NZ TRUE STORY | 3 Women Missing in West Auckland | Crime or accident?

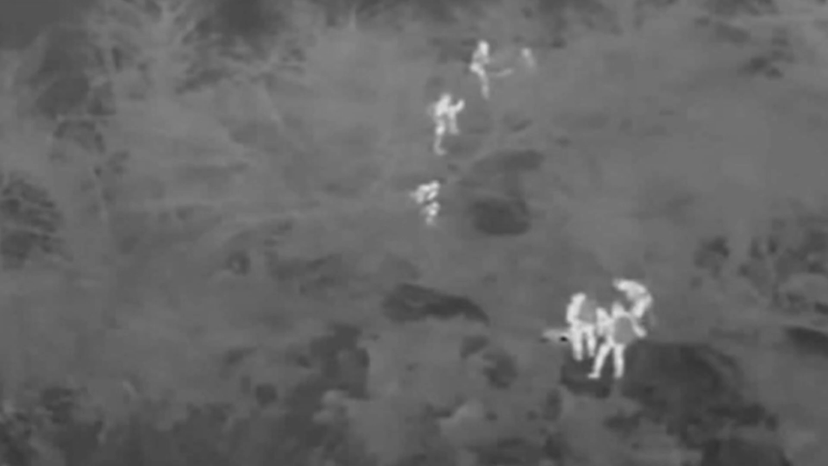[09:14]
infrared cameras were even used to tease out small differences in heat sources that can show up a dead body hidden in the dense bush
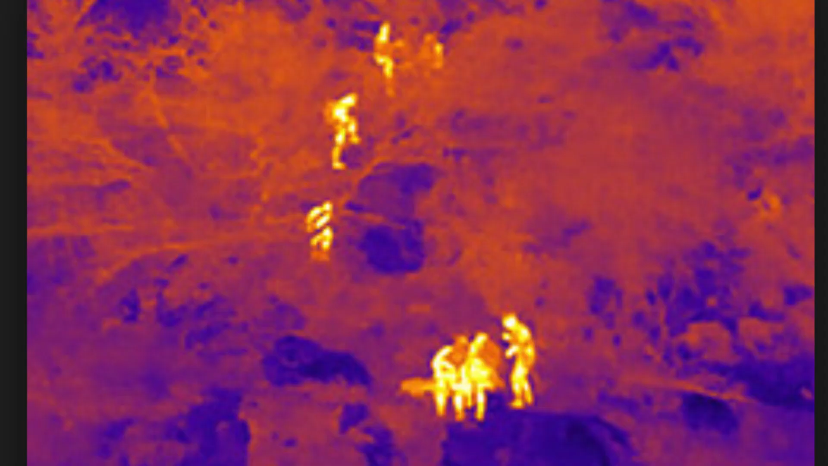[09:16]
and so this search continued for days but nothing showed up